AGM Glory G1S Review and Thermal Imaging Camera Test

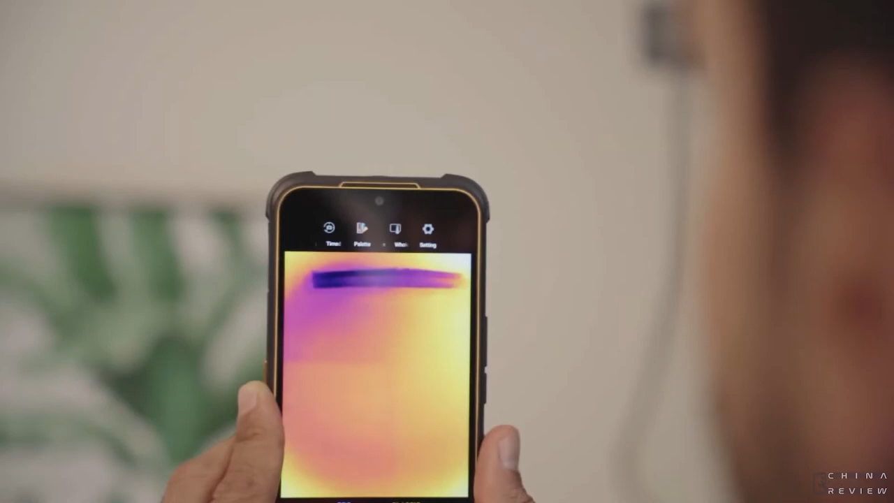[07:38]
meaning the imager takes 25 pictures every second. However, the imager is not a pleasure video device, but a professional inspection device.
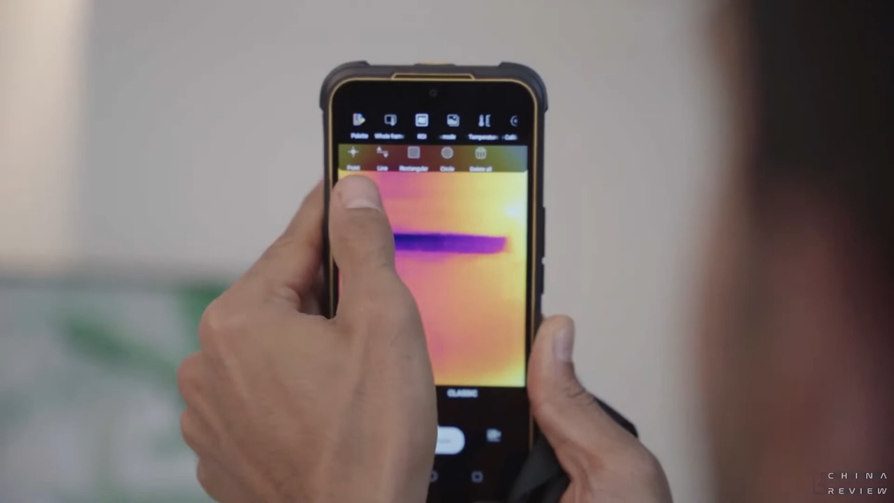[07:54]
giving a more accurate real-time inspection. A quick reacting thermal imager will help you understand the circumstances quickly.
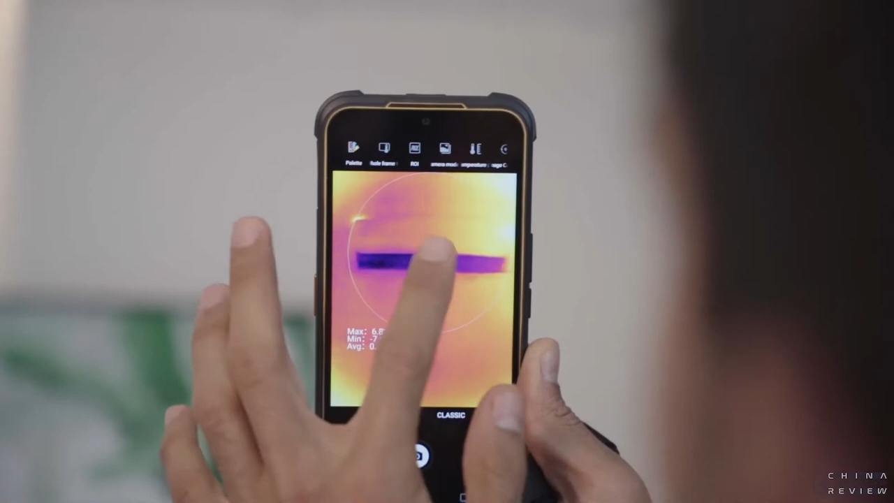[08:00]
It also follows your movements. If the frame rate is too low, the image will not follow the movement because some
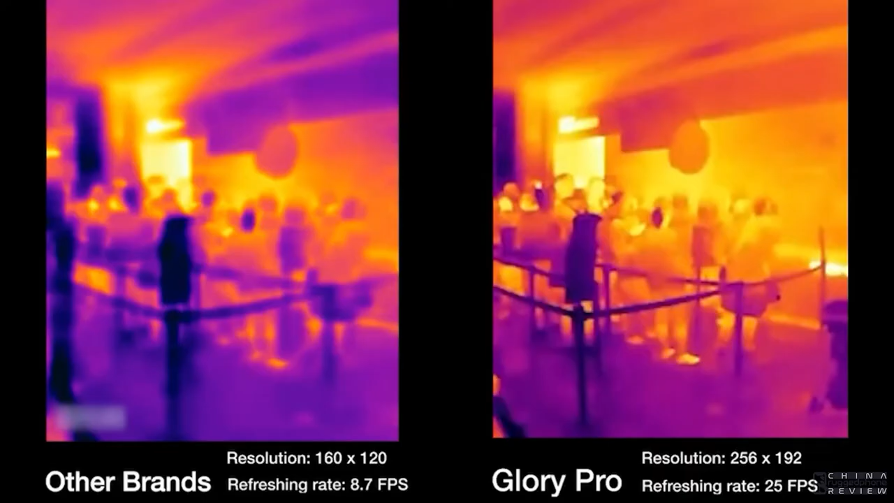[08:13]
part of your movement may not be recorded by the sensors.
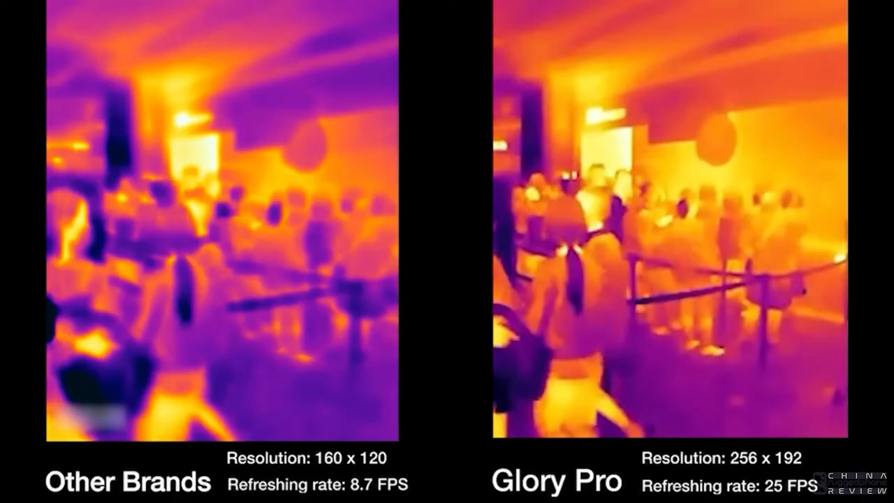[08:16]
Higher frame rate also means accuracy. Think about it.
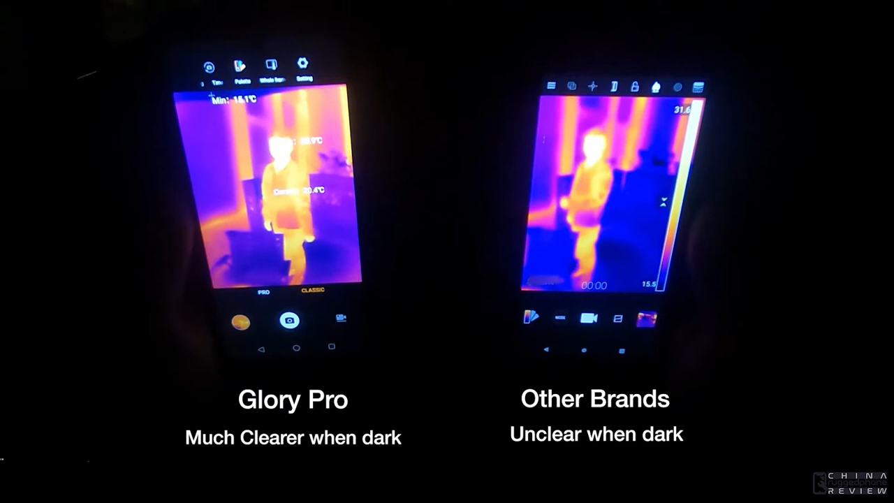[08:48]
Although it does the same thing, but it's still frustrating.
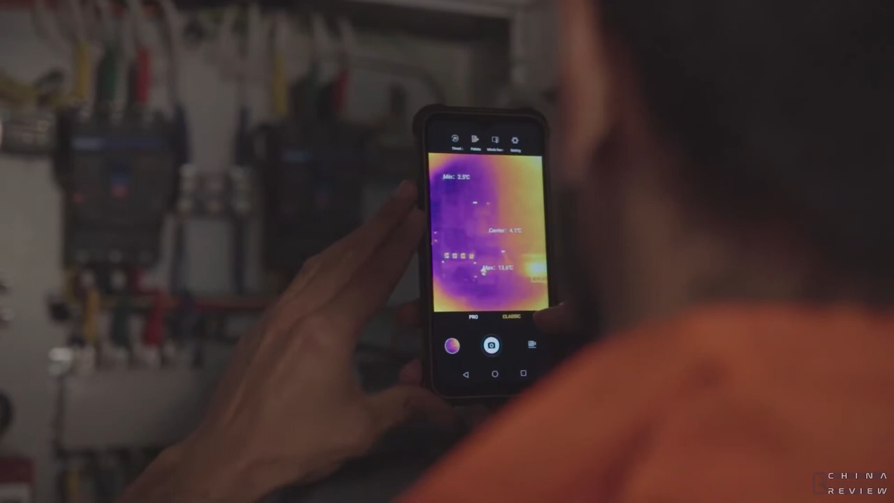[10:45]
It is much easier with a thermal imager since it tells you the temperature allocation at a glance. You can inspect it from a few meters away and avoid touching it.
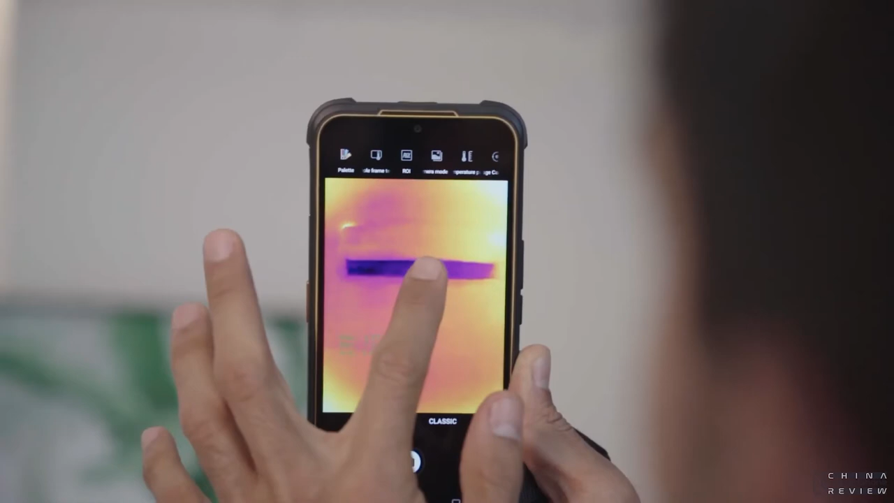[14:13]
More than 40,000 thermal sensors integrated in a small space.